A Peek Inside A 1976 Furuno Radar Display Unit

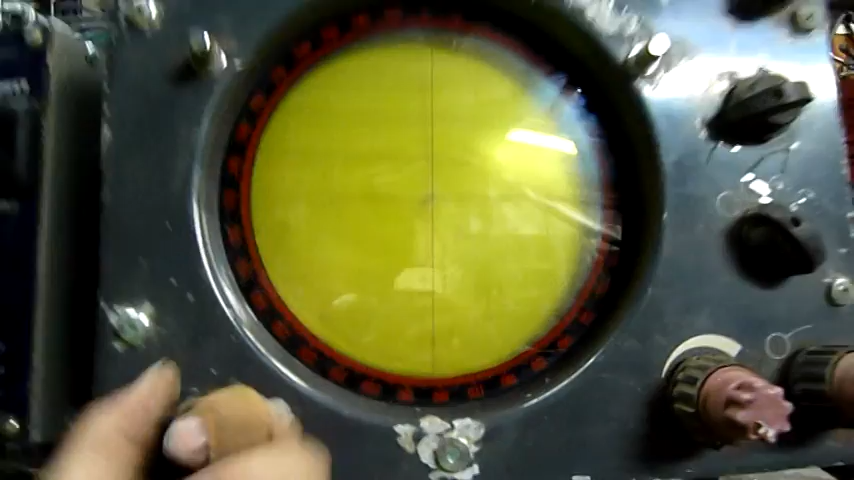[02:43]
Or if you had a target over here and you wanted to range it, you could probably scale it anyway. There's three of those, I'm guessing there for just aligning the CRT or something.